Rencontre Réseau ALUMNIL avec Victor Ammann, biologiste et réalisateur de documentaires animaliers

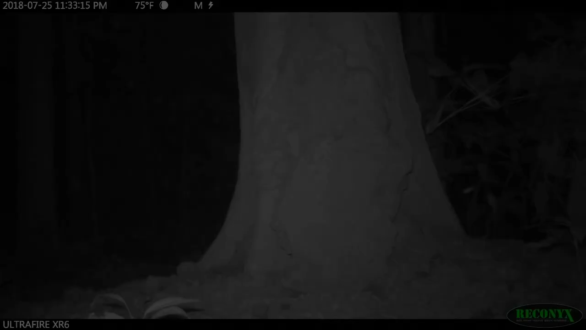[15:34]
Ce n'est que lorsqu'il fait nuit noire que le pangolin géant sort de son terrier pour partir en quête de nourriture. La chance tourne enfin le 19 juillet à 10h du soir.
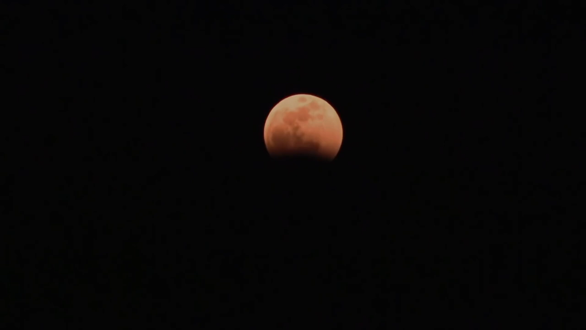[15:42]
Un mâle adulte se présente devant la caméra trappe pour venir manger des termites. Cette espèce est caractérisée par des écailles qui recouvrent presque la totalité de son corps.
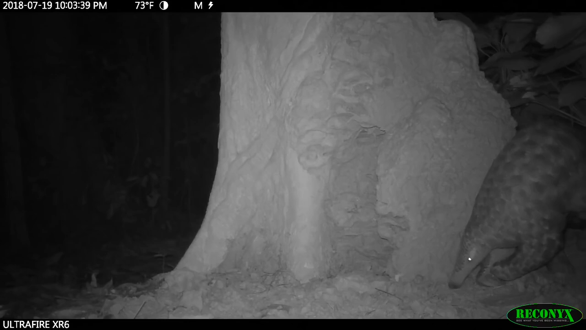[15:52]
Elles sont composées de kératine, comme nos poils ou nos ongles, et lui servent d'armure contre les prédateurs mais aussi contre les termites. Le pangolin possède également 10 griffes qui lui permettent d'éventrer les solides termitières. Ensuite, il utilise sa langue collante de plus de 30 cm pour récolter les insectes. Selon l'UICN, l'Union internationale pour la conservation de la nature, cette espèce est placée sous la catégorie vulnérable. D'une part car il s'agit d'une espèce fortement consommée en Afrique et en Asie,
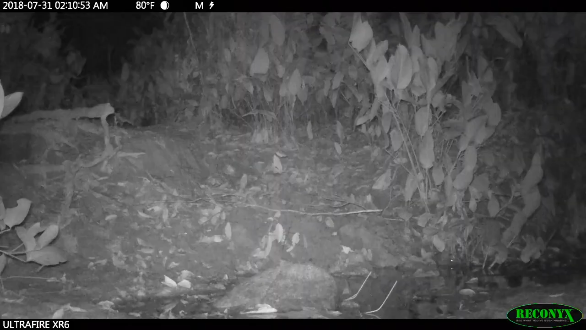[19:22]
À chaque mouvement, la caméra se déclenche de jour comme de nuit et filme les animaux qui passent à proximité.
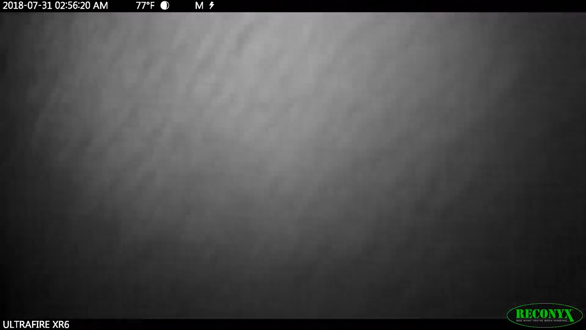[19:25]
Après quelques jours, je reviens sur place pour récupérer la caméra et voir si des vidéos se sont enregistrées.
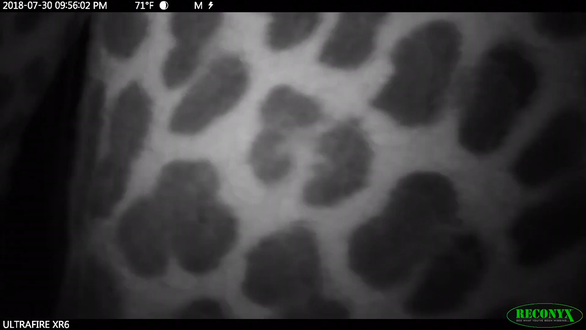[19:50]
On voit qu'il s'agit d'un mâle parce que ses oreilles sont vraiment très abîmées.
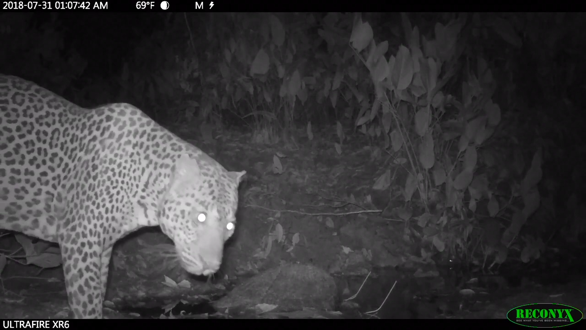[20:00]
Et c'est possible qu'il se soit fait ça lors de combats avec d'autres mâles. Le fait de voir son reflet dans le miroir l'énerve énormément et le fait baver d'excitation. En fait, il cherche à comprendre qui est ce second mâle qui ose s'aventurer sur son territoire.
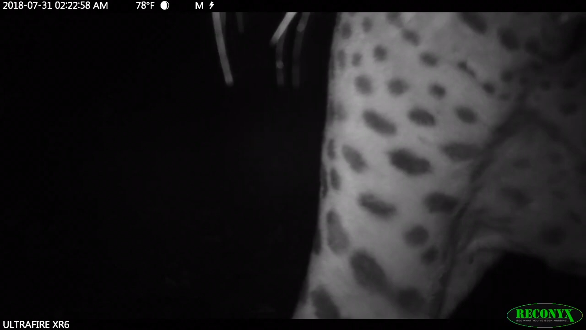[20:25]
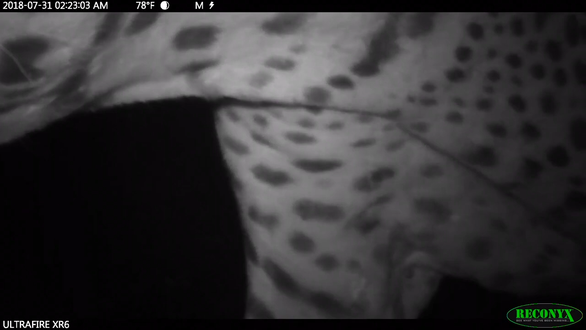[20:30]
Il se met à grogner pour montrer toute sa puissance et continue à tourner autour de la caméra.
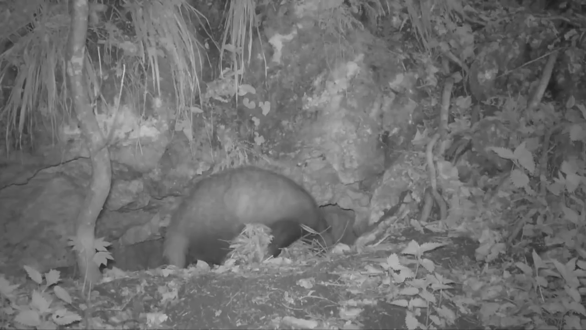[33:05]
Et puis sinon, je target aussi des terriers, comme par exemple ce terrier de blaireau.
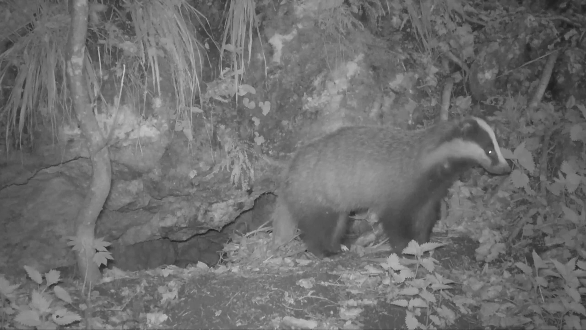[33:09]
Et des espèces un petit peu plus rares.
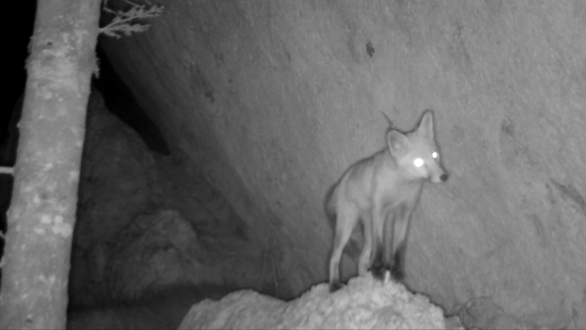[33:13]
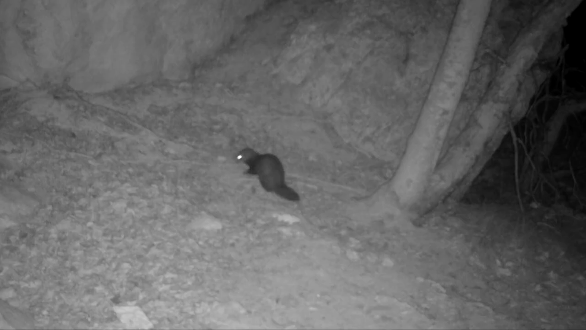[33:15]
D'ailleurs, on ne sait même pas forcément qu'elles existent en Suisse, comme par exemple ce putois. Parce qu'en Suisse, on a des putois.
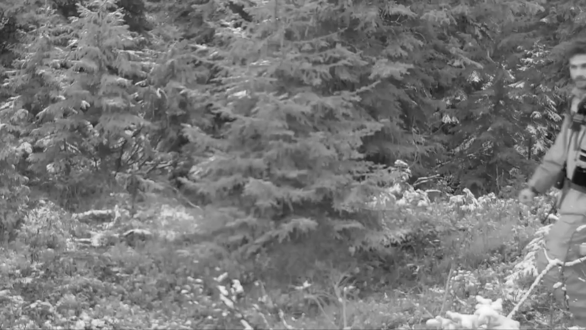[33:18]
Et oui, effectivement. Et puis donc moi, mon travail, c'est de souvent aller sur le terrain, essayer de filmer les animaux caméra au point.
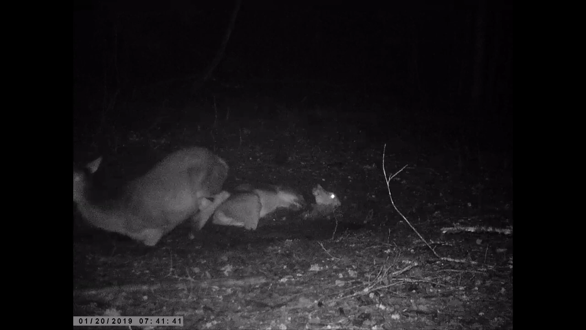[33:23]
Et puis, aller voir sur mes caméras, voir s'il y a des animaux qui passent. Des fois, on a des trucs assez drôles, comme par exemple ces deux jolies biches qui sont en train de se nettoyer dans une souille et qui font un petit peu n'importe quoi.